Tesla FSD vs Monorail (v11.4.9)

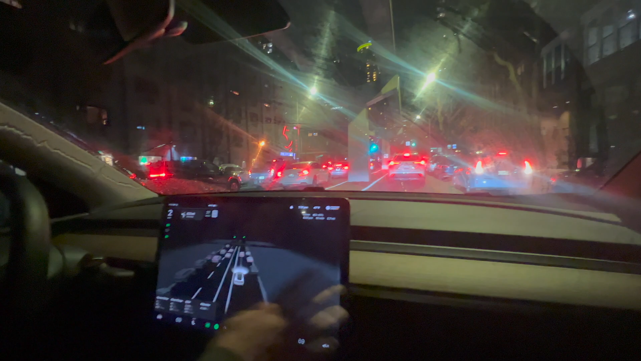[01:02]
try number two i'm gonna slow it down to a max of like 18.
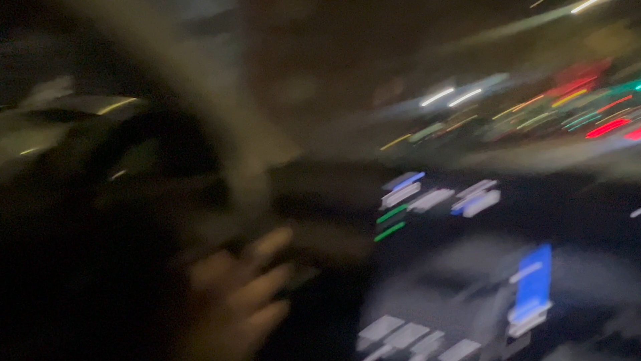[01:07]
just a little bit more it's supposed to take a right but it doesn't even want to turn which makes me nervous
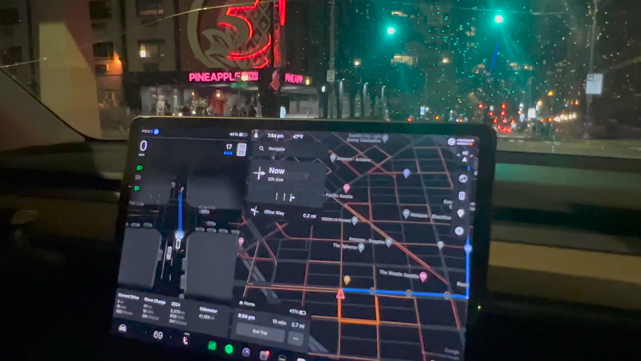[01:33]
i mean but i guess it's oh wait wait oh he's going wide it's going wide
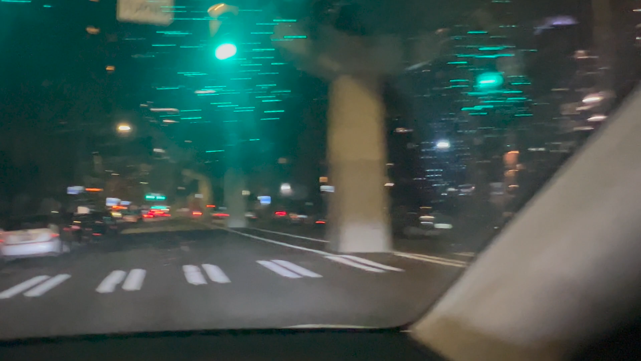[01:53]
wow there's the monorail test guy jumping in front oh oh you